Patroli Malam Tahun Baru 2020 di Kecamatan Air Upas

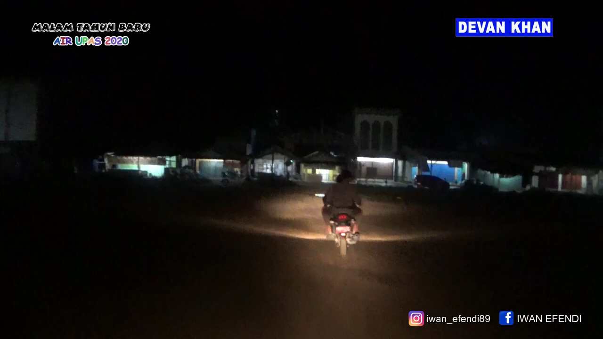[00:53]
sepi, aman, dan terkendali. Kita lanjut ke bawah di Kalibambang dan di Arta Badak.
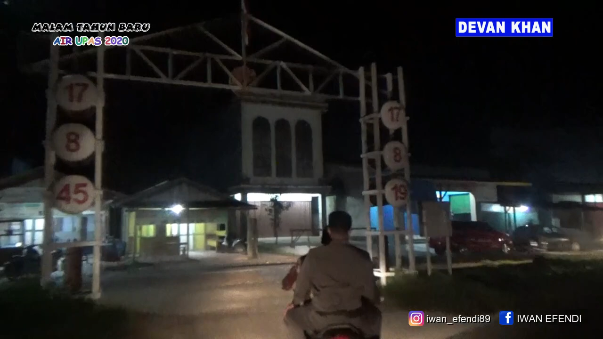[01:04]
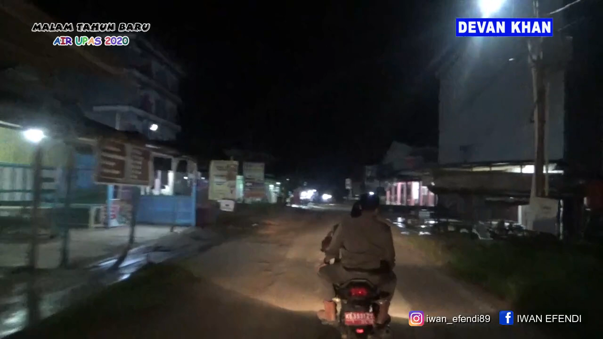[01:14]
Akan kondisi jalan protokol Kecamatan Yarupas,
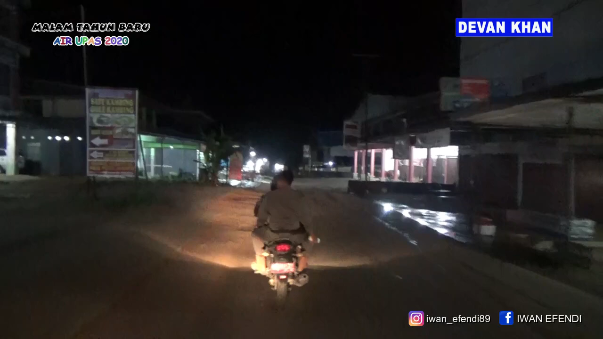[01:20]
keadaan aman dan terkendali, keadaan lenggang, tidak ada aktivitas apapun, hanya orang yang bersantai santai.